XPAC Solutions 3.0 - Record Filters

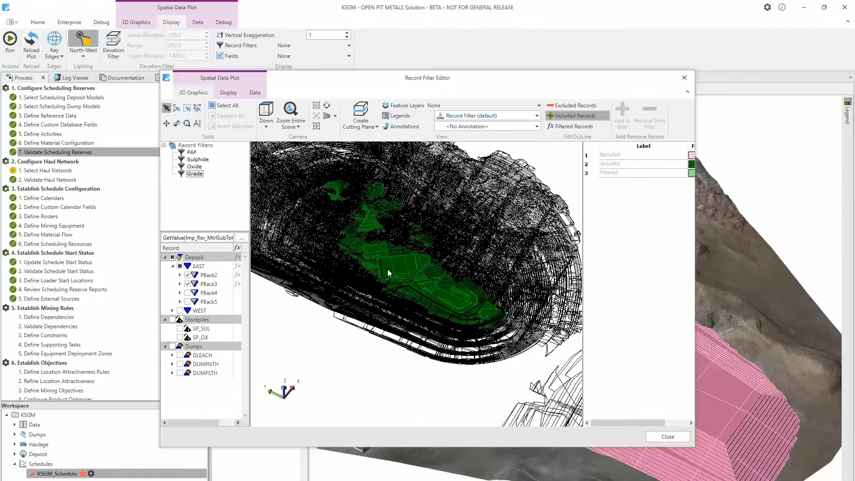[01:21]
The record filters can be enabled on any plot using the drop-down menu on the display ribbon tab. Users can quickly switch between them, and only one filter can be active at a time.
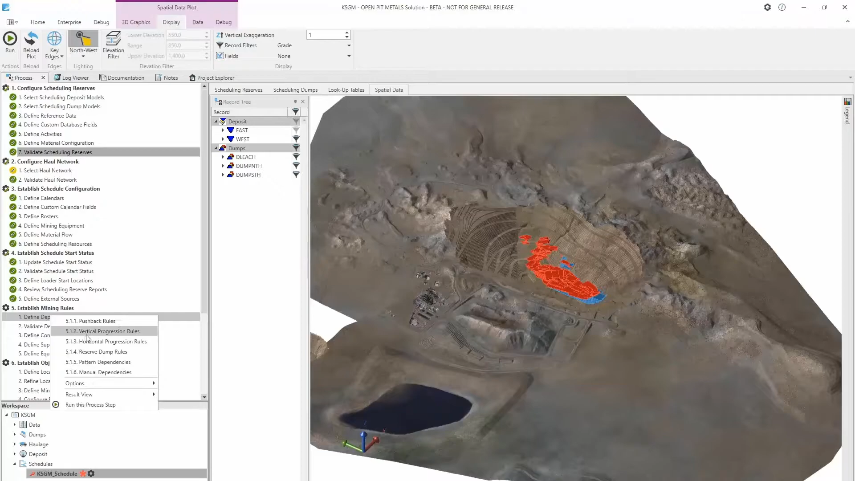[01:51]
On rule trees, record filters can be used to select which records are to be included in a rule.